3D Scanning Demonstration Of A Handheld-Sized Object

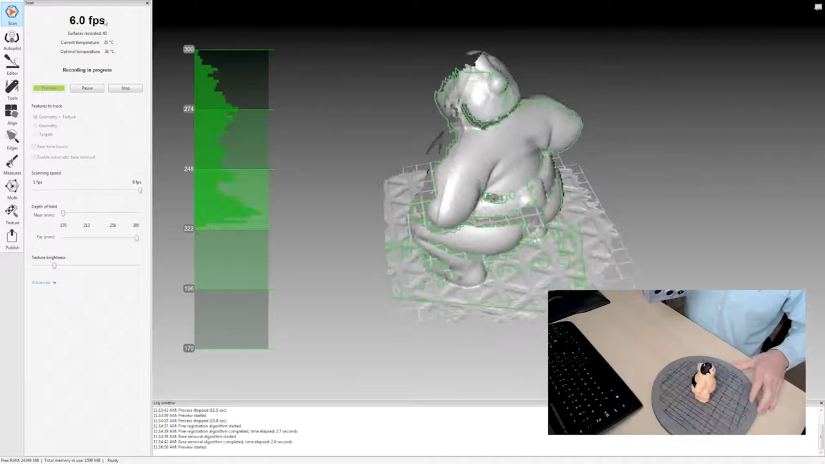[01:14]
This is called Real Time Fusion and it is
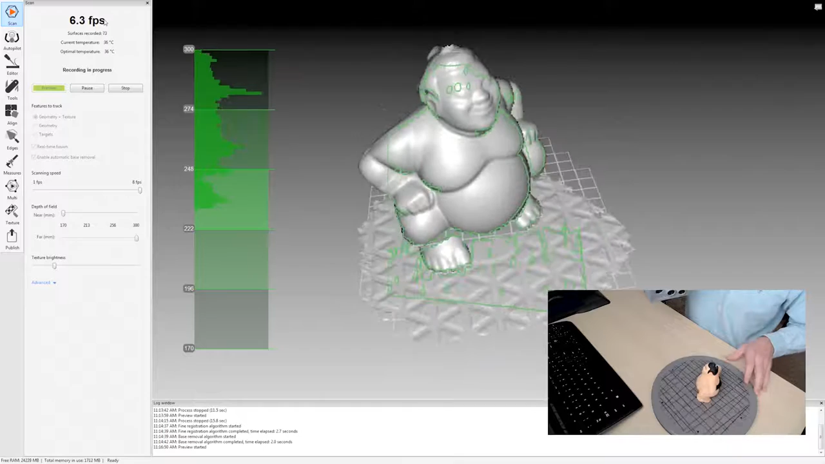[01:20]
piecing together all the raw frames that it's capturing right now.
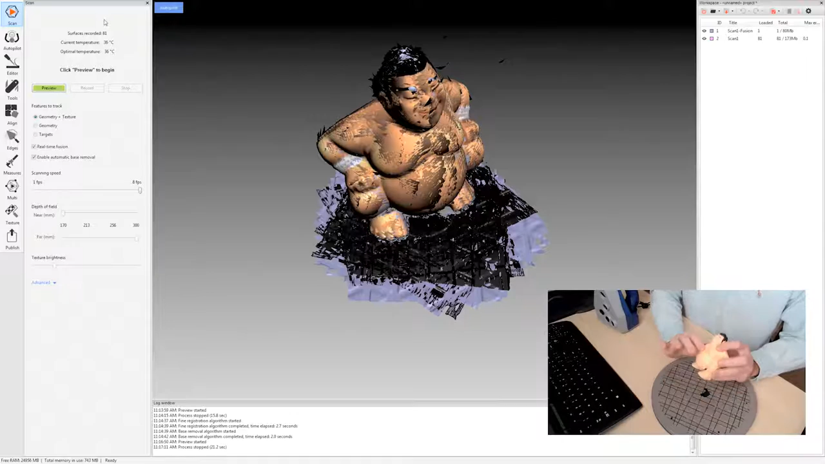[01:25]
Now we want the complete object so I'm going to turn this over and do another scan.
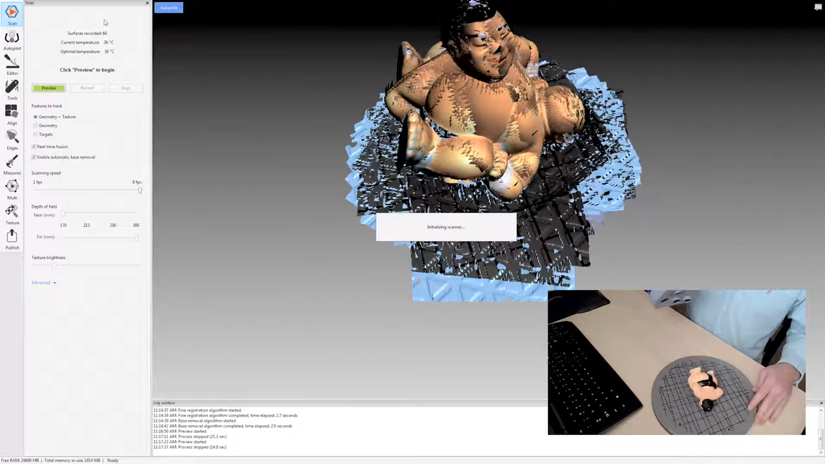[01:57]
the auto-alignment process works with multiple scans.
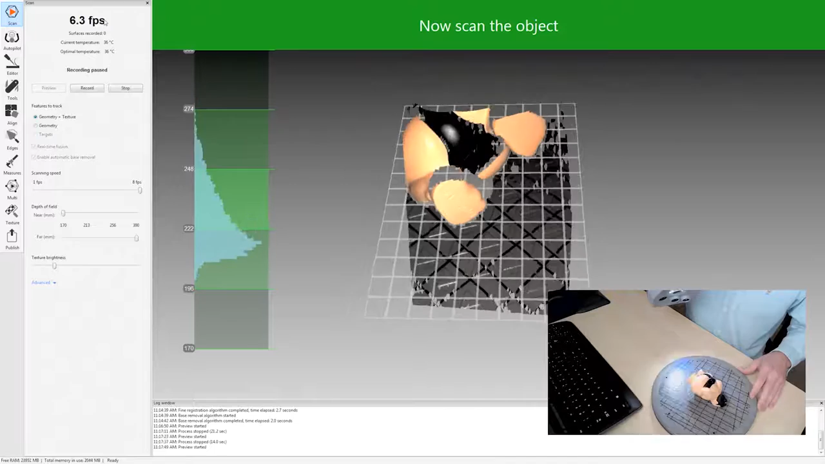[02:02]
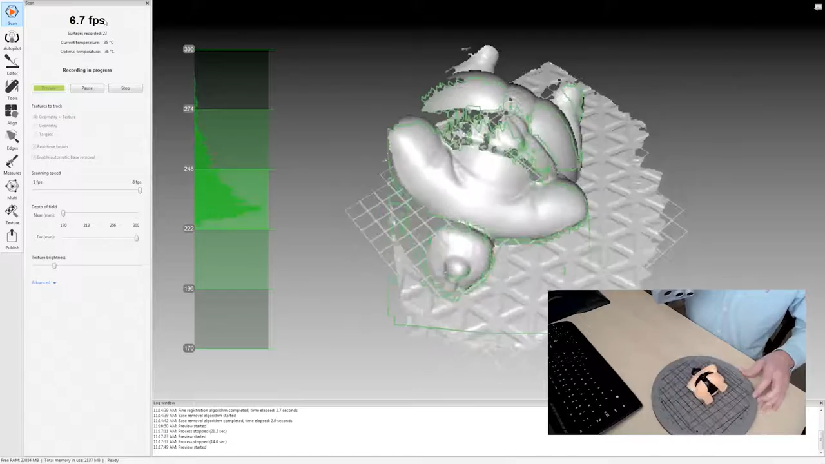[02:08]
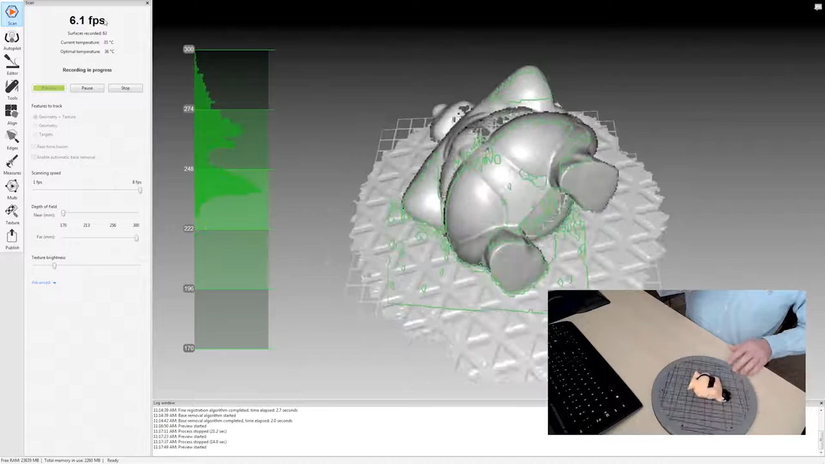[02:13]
All right. And that's it for the scanning.
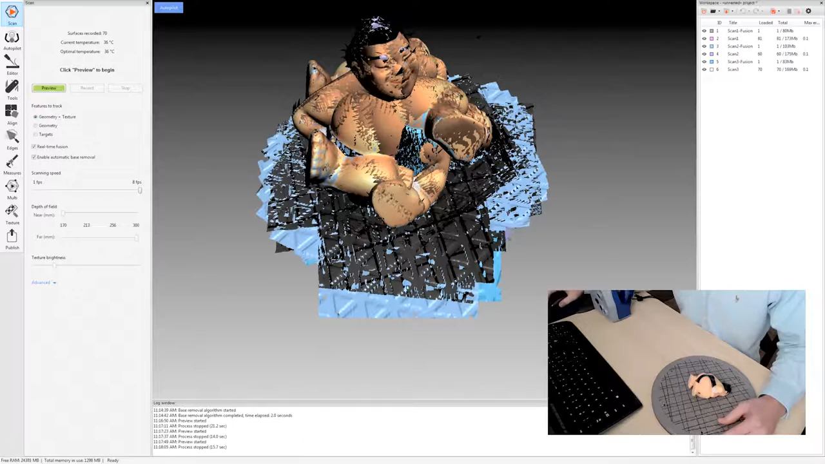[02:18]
So I always tell people just to wait till the end before we making judgment on these scans.
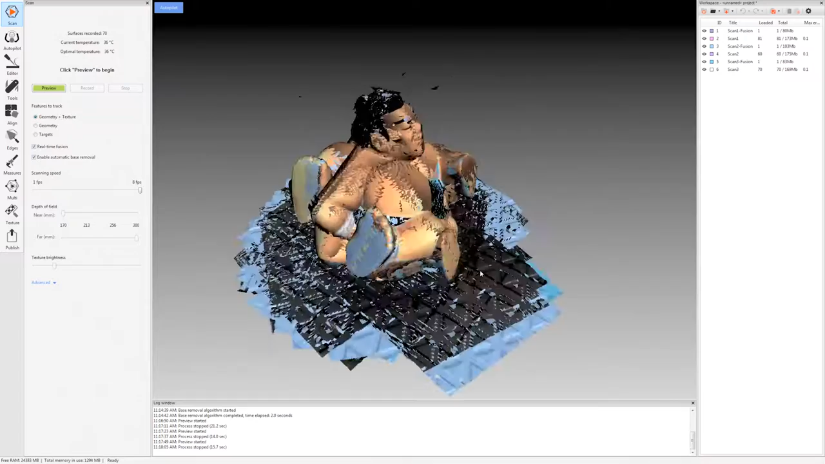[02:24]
Because they usually say to me, well that looks terrible, right?
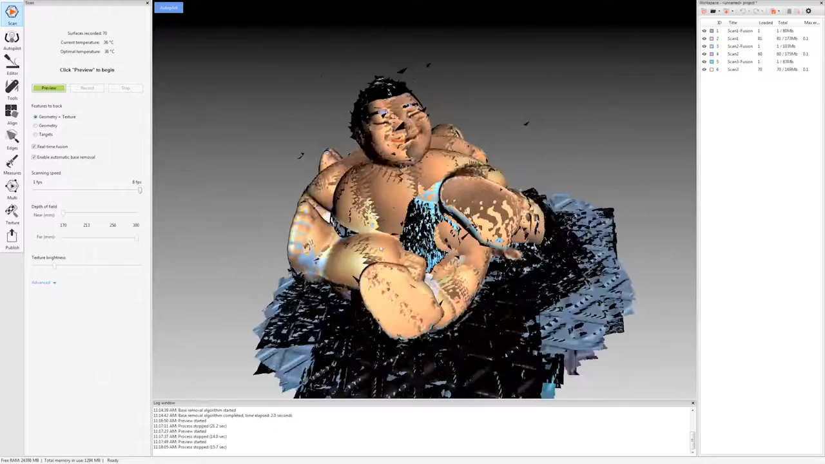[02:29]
Yes, it looks like a bit of a mess but wait till the end and I believe you will be impressed.
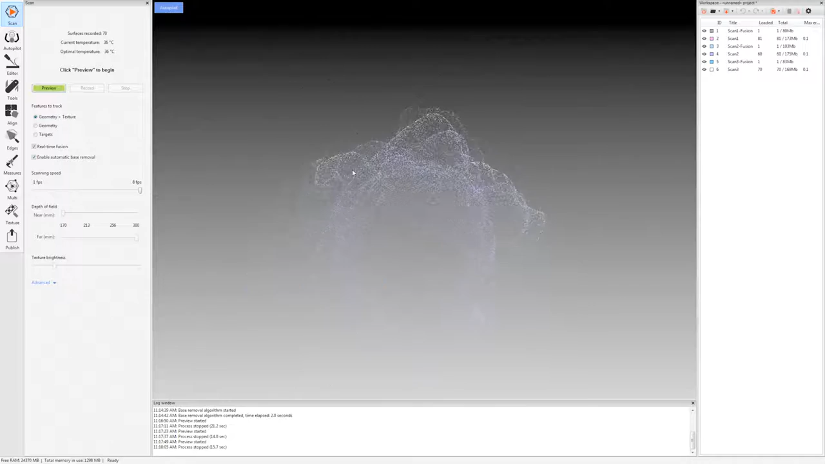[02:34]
Because what we're looking at right here is just the raw unprocessed data.
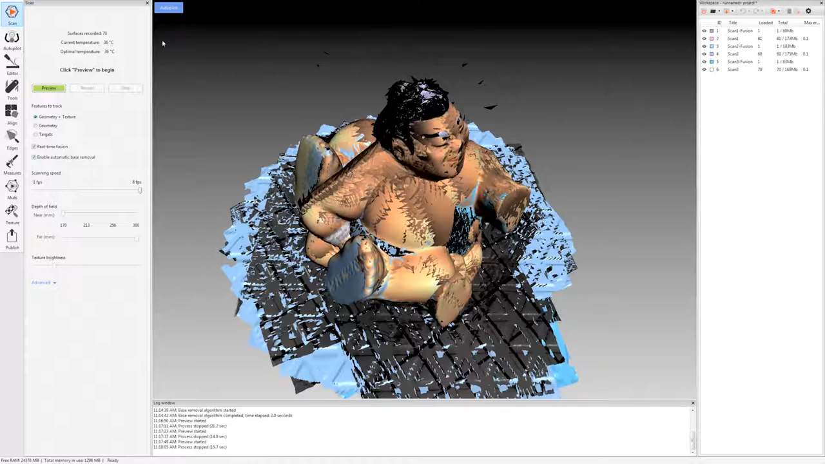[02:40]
I'm going to click autopilot here. And it's going to automatically remove the base from each of these models.
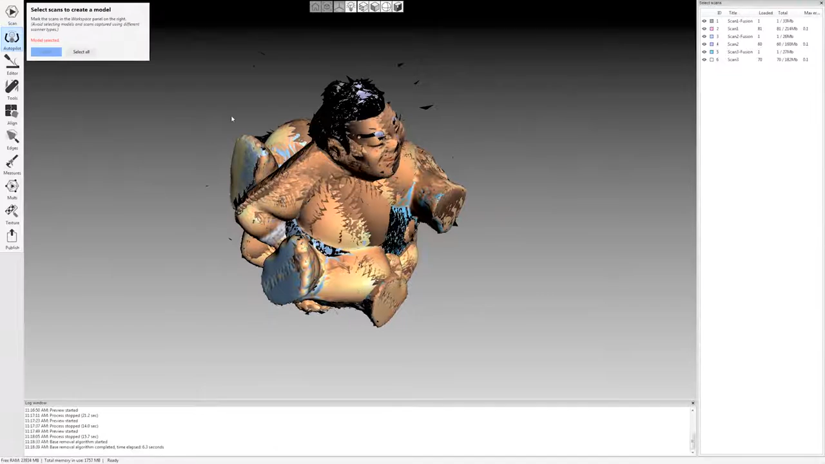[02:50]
And then it asks which scans you want to use for processing. I'm just going to click select all and it will select just the raw scan data.
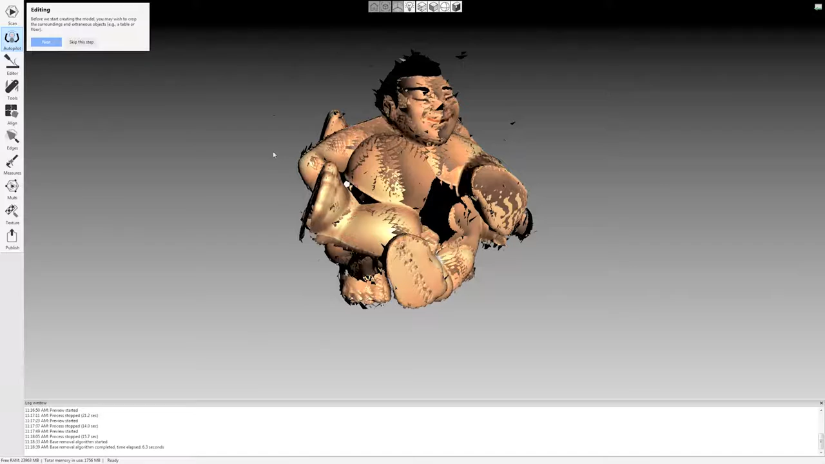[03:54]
I just want this model at 0.3 millimeter resolution for this scan. I'm going to click next. It asks me if I want to edit anything. I don't really want to erase anything here. This is all data that I want. It already automatically removed the base here.
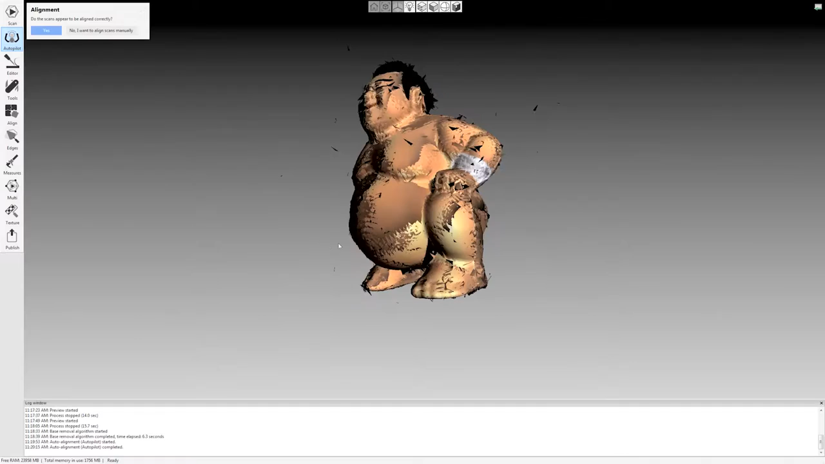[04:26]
Now it's asking, does the alignment look correct? And you can just look over your model.
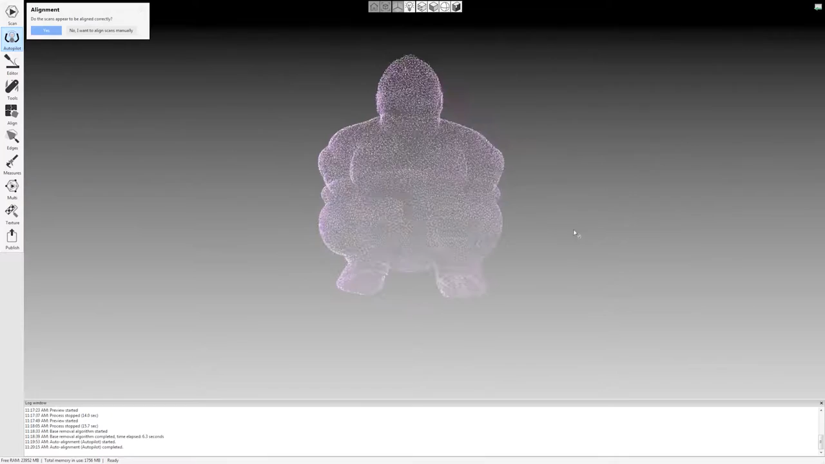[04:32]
Yes, this looks good to me. If it didn't align properly, you would have the option to go in and manually align things.
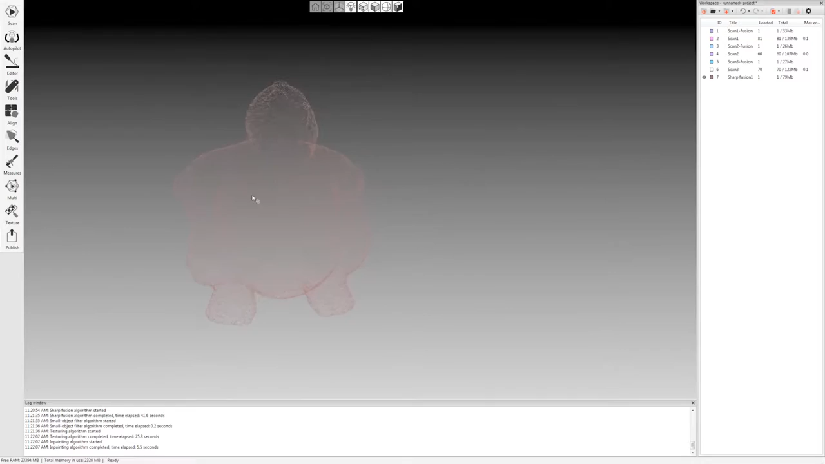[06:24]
Even though it was fully automated, this does look a little bit dark to me when compared to the source model. So I can actually come over here and say adjust texture.